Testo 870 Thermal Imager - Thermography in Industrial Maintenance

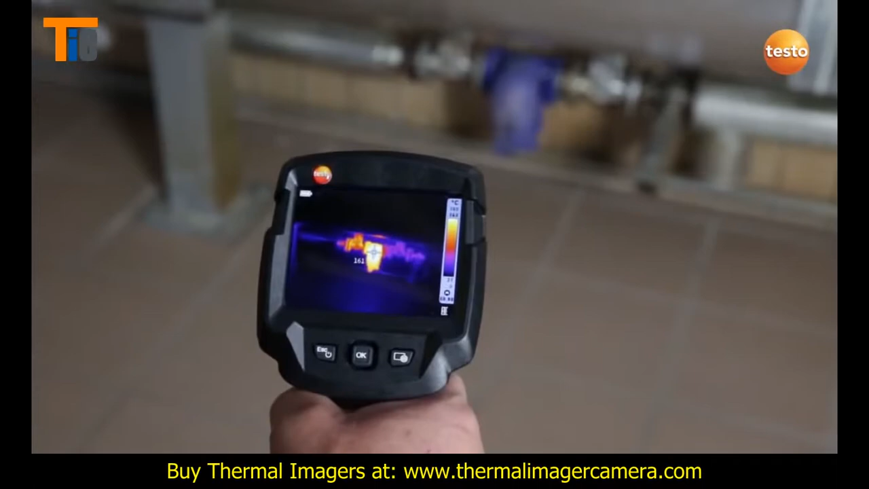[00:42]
If it wasn't okay, it would be just as warm on the right as it is on the left. That's why you can immediately see that there is no loss of steam.